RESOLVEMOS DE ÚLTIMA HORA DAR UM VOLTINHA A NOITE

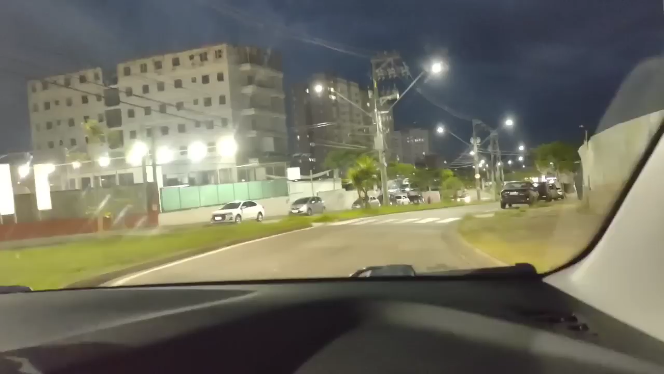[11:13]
Aqui eu vou tentar mostrar pra vocês... Olha, aqui é o entretenimento. Os entretenimento. Olha só que chiqueza, gente.
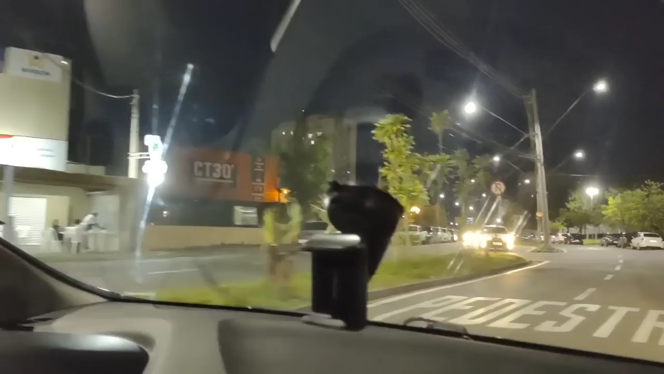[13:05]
São balos de sábado da noite. É. Olha que legal. Aqui é legal. Gente, é o bairro vizinho ao nosso. Aqui também tá. Ó, Swift. Ó, Swift. Olha. Olha que Swift. A loja tá bem, meu amor. Como foi? Você viu? Tem uma loja Swift ali. Eu vi. Que legal. Não.
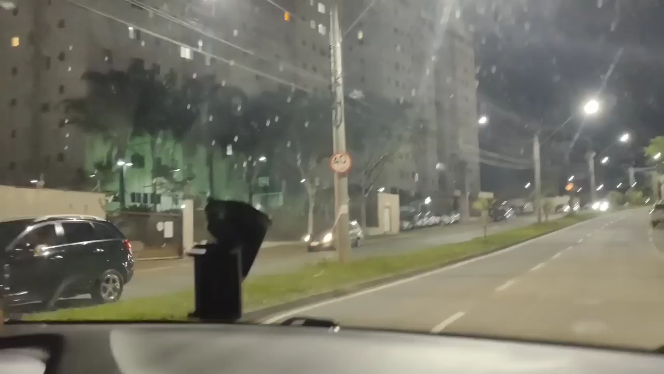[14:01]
Será que tem lá pra dentro, assim? Não sei. Ou é só mesmo em volta? Tô construindo as lachonetes aqui. E aí a gente vai passar agora, gente, em frente ali de novo, ó.
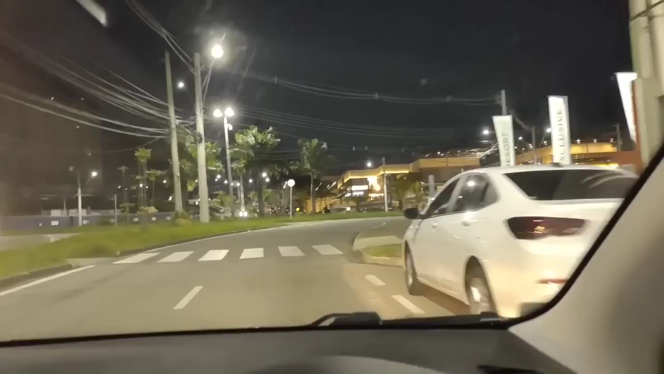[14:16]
Do Pátio Vila Branca. Olha que lindo lá o bairro. É, tá lindo. Que coisa.